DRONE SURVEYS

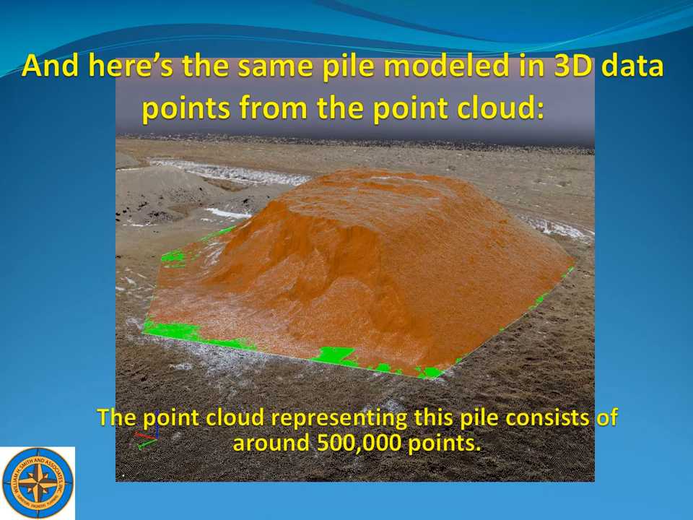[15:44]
um on the in the previous slide with the gps that was about 150 points i think you'll agree this represents reality much closer
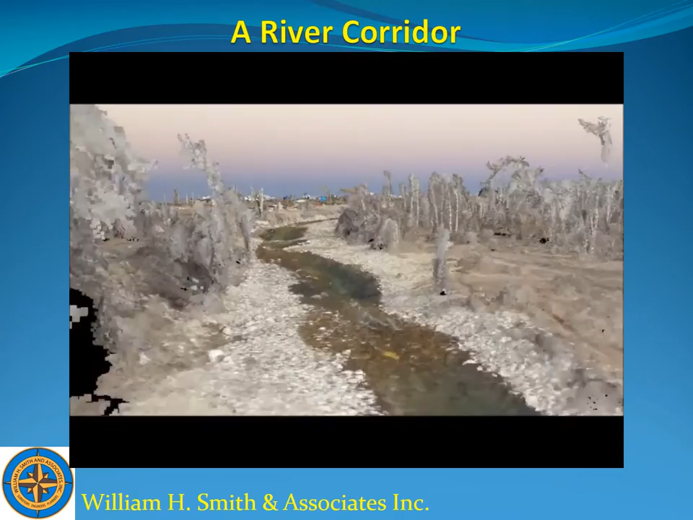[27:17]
of uh after a uh some flood mitigation work that was done
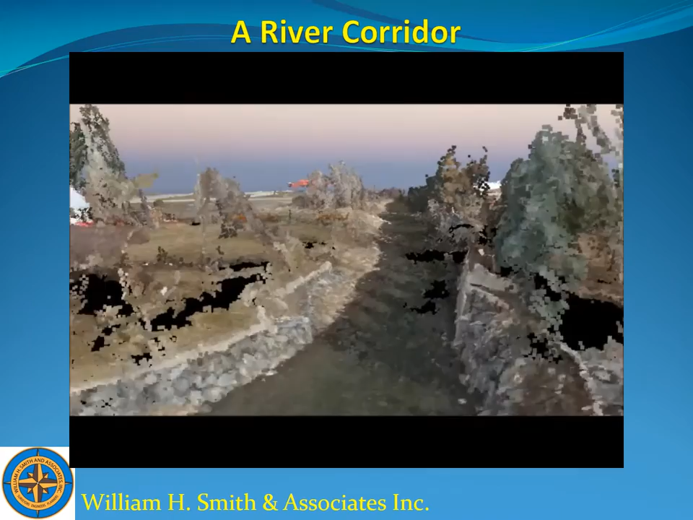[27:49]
there's no data there so those are just gaps in the data from dense vegetation and uh also too um
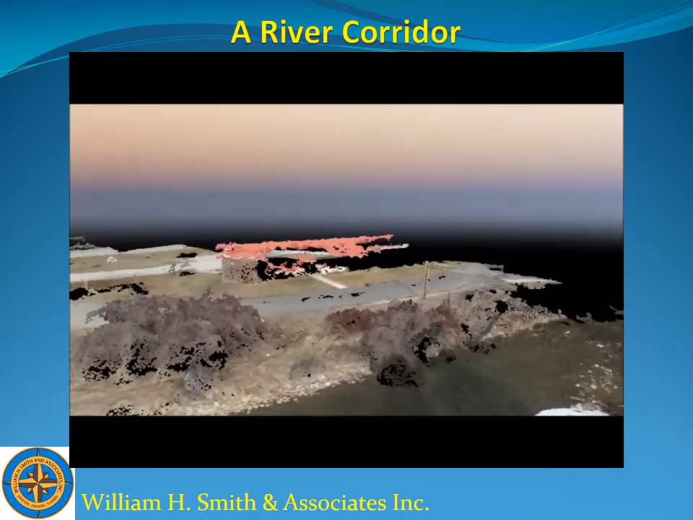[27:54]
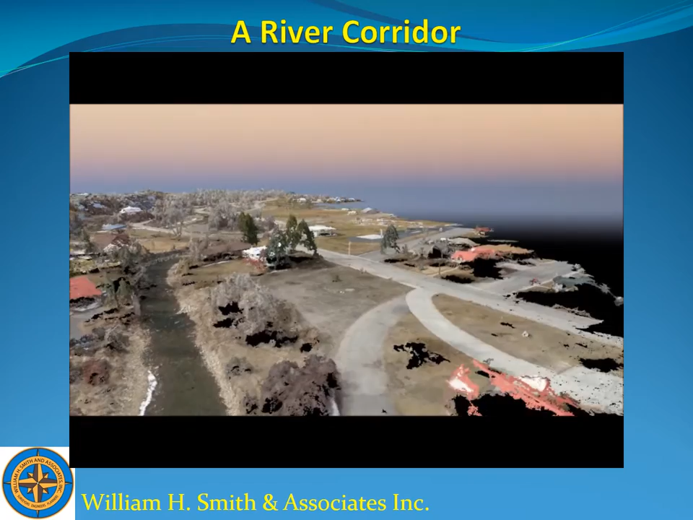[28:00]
um there's um vertical surfaces you'll see um some walls and
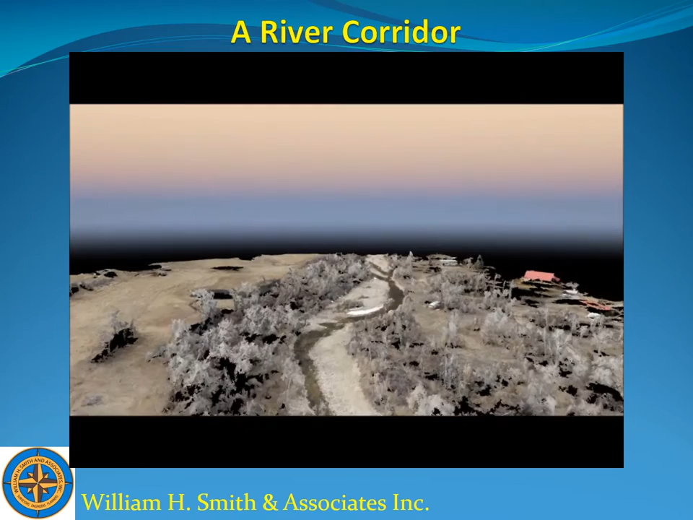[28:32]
get the topography of the river bed through the water um that surprised me a little bit but uh we actually can generate contours of the river bed through the water
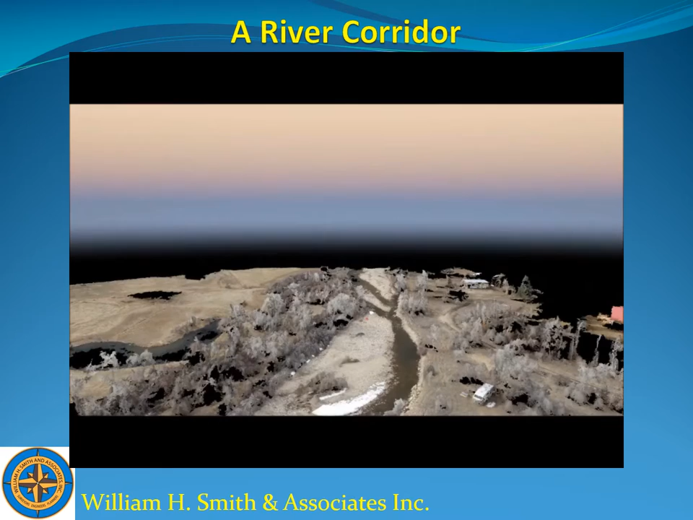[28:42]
here's an example of the resolution again um of that survey one of the photos of that survey this